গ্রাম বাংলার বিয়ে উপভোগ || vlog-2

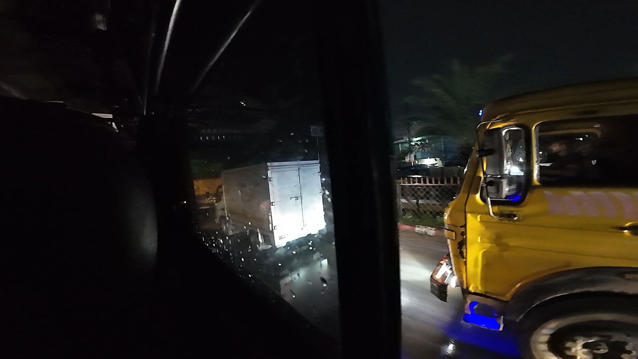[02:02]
এই মুহূর্তে আমরা রাস্তার মাঝে আছি, এটা বাইপাইলের দিকে, প্রচুর থান্ডারিং পড়তেছে।
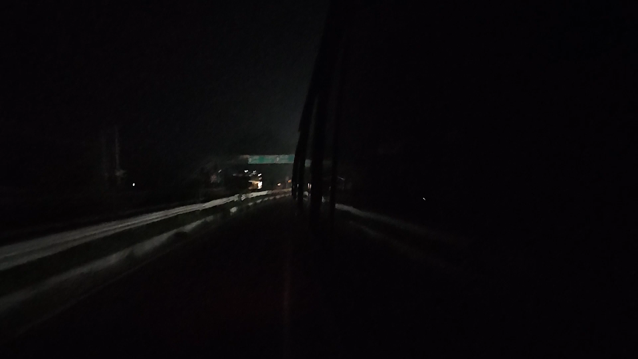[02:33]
রাস্তাটা জোস। এখন বাজে 12:00, এখন আমরা যমুনা সেতুর আগে চলে এসেছি,
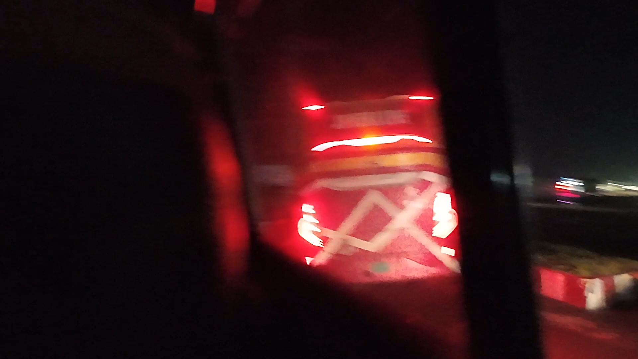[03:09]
আমরা এখন হচ্ছে সিরাজগঞ্জের যে মোড় আছে, মোচরটা গোলচত্বর, সেখানে এসে পড়ছি।
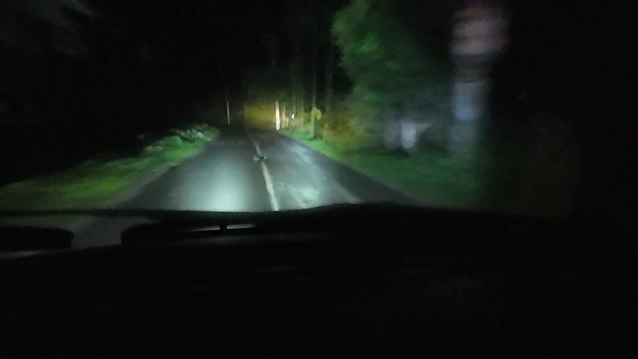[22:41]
যাই হোক, হালকা হালকা বৃষ্টি পড়তেছে।